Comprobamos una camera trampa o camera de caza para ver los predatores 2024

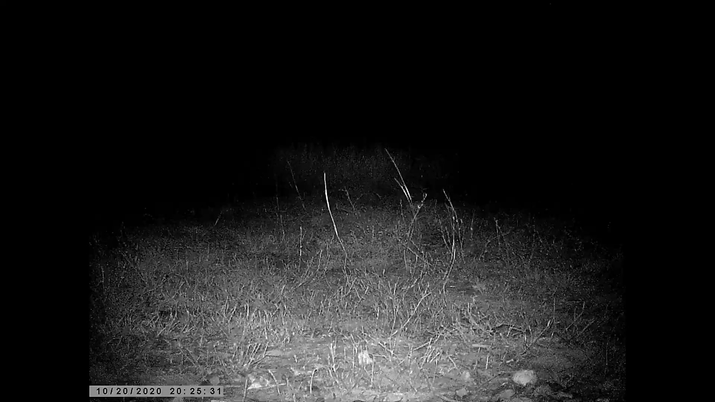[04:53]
Este gato que vemos ahora no es mío. Viene a ver lo que puede pillar, supongo.
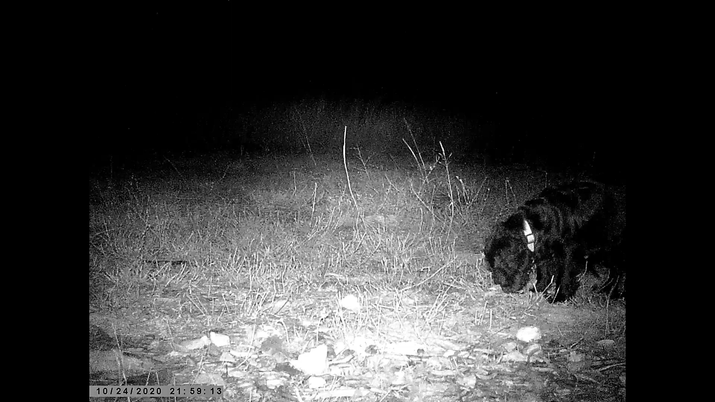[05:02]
Este es mi perrita que ha parido hace poco tiempo. Es muy bonita, de verdad. Ellos siempre están vigilando un poquito todo alrededor del campo, de la casa. Ella se está preguntando lo que está pasando. Ahora miramos a la izquierda. ¿Ve los ojos? Este es un predator que viene. Así. Y ahora va a salir adelante de la cámara. Aquí estamos. Tenemos un zorro.
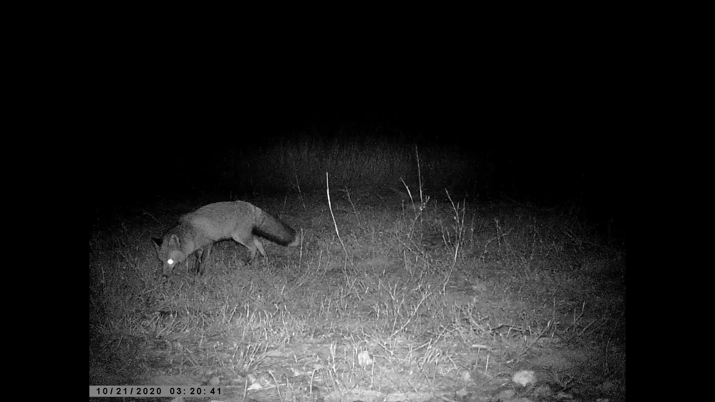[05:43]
Pero como la Josefina está dentro del guaynero, él no quiere entrar. Espero que te haya gustado el video.